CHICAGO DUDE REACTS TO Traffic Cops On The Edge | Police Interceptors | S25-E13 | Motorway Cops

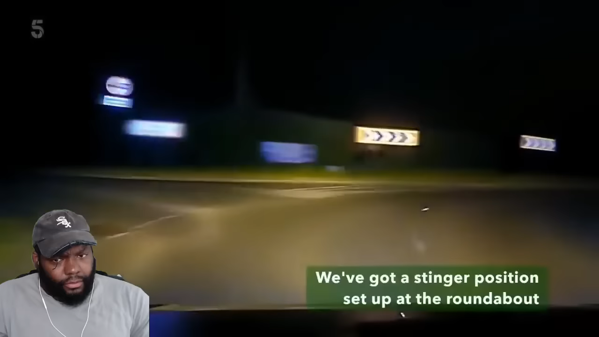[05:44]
We've got a stinger position set up. Mini roundabout. Cracking.
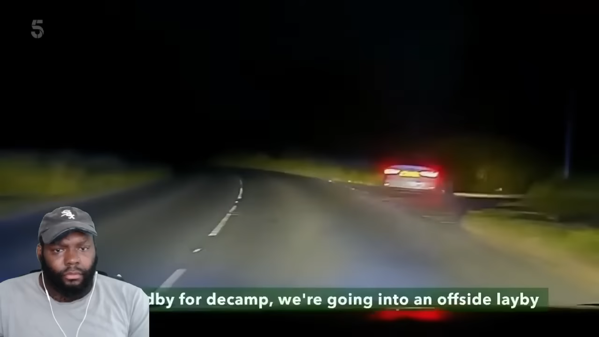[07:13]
Standby for decamp. We're going into an offside lay-by. And it's a right, right, right. Standby. One out, one out.
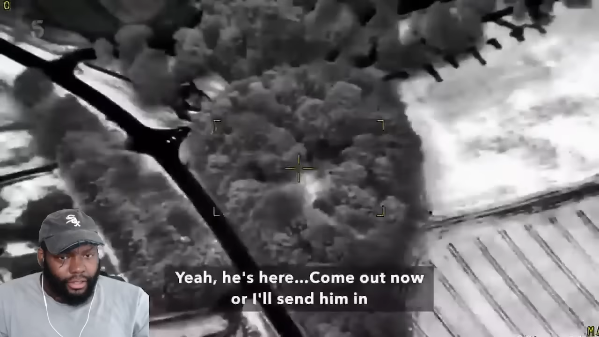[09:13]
Yeah, he's here. We're not sinking in. Watch your arm, mate. I already caught him. On to your bum.
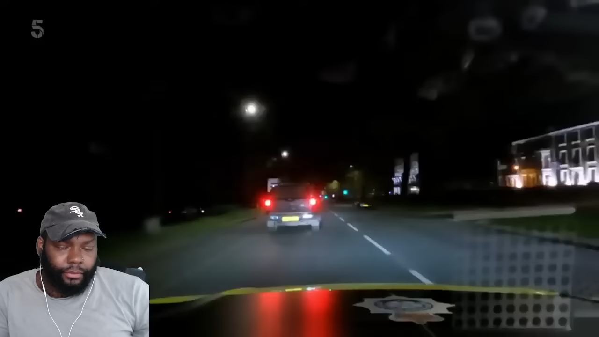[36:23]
Shall we follow it a minute? It's not hanging about either. Like, proper not hanging about. No. Because it's... No, it's creeping along. It stinks.
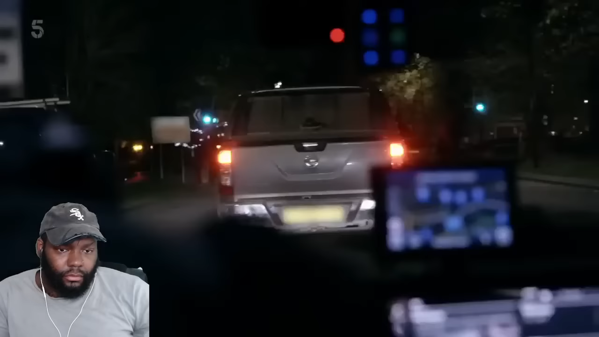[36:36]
I got a mobile vacancy, please. It smells like burning brakes or something.
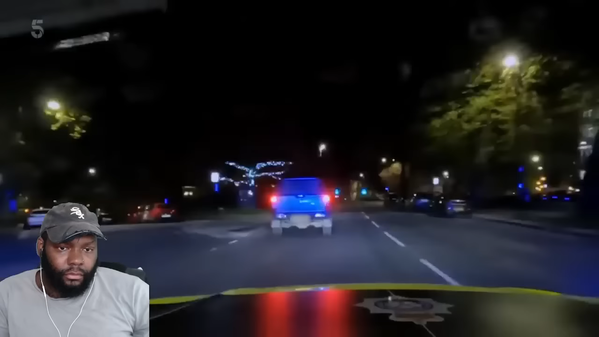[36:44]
He stopped very abruptly. Yes. Is he going to try and set off again?